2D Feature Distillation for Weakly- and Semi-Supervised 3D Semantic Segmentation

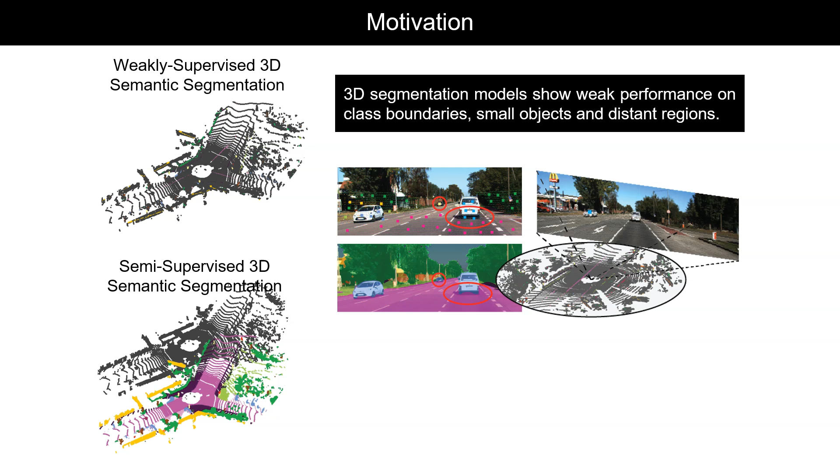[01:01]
Here, we will present IGNet, a 3D network that leverages image guidance while not only retaining the data-efficient setting,
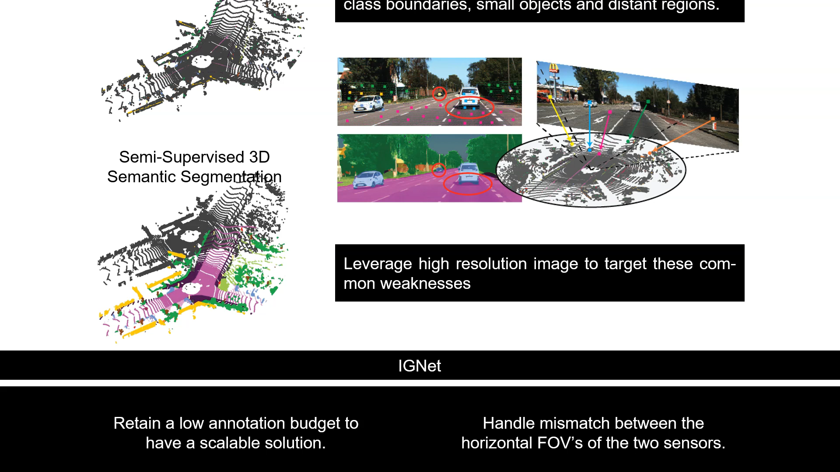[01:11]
but also handling the mismatch between the horizontal field of views of the two sensors.
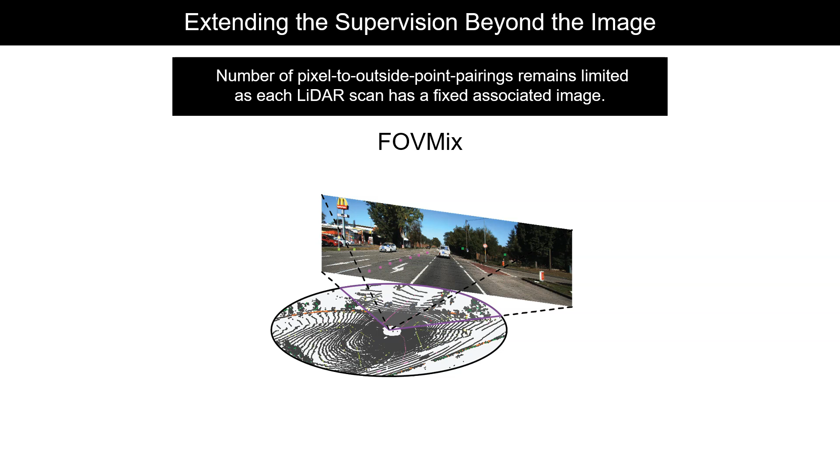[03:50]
With FOVMix, we're not only able to generate new pixel point pairings to aid the contrastive learning, but also increase the variability within each mini-batch.